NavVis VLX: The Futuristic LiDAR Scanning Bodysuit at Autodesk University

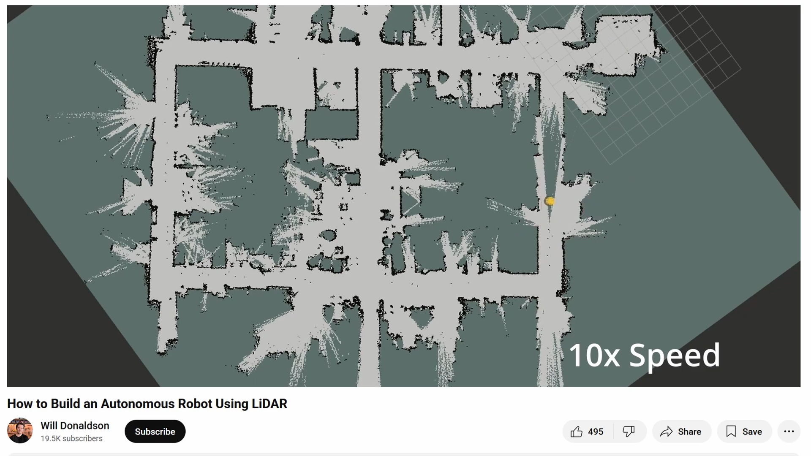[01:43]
The sensors that NavVis are using toss out beams in a 60-degree envelope, achieving full 3D point cloud coverage.